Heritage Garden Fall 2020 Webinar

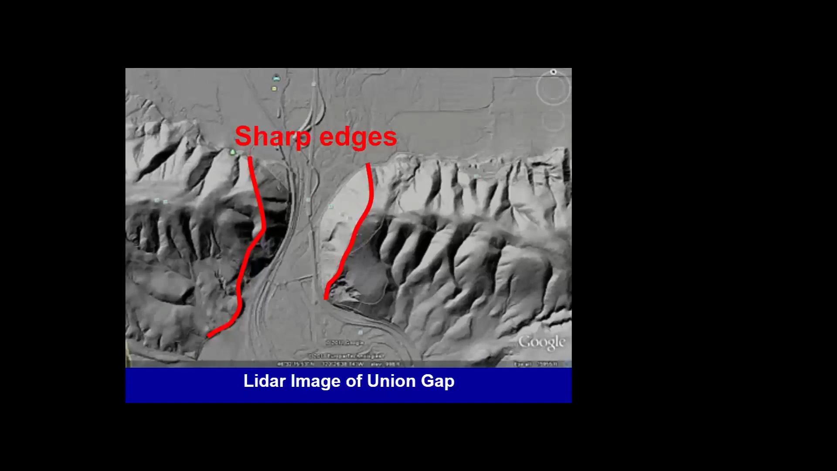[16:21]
now i wanted to point out this is the uh union gap and i want to point out the edges of the gap which you can see when you're driving through it these sharp edges indicate that it's actually if it were older it would have softer rounded corners
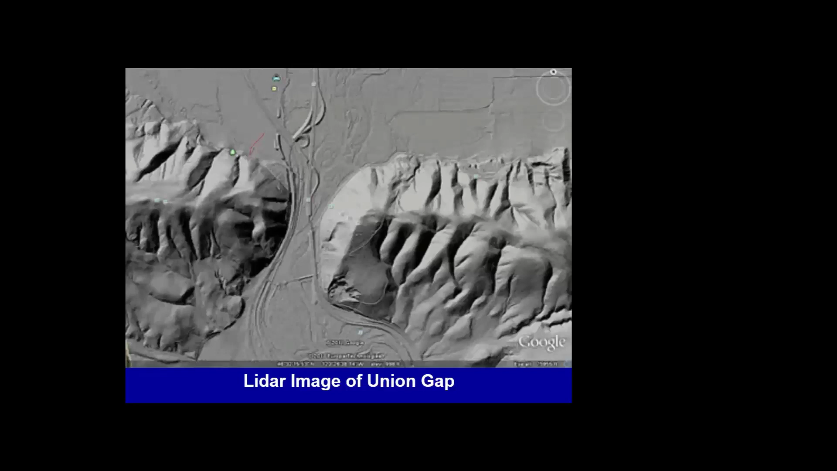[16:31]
like the rest of the the ridge but instead the gap is sharp so it's one of the later things that has happened in this area so now we've got the stage set oh and there is one other thing on top of all this lava there was a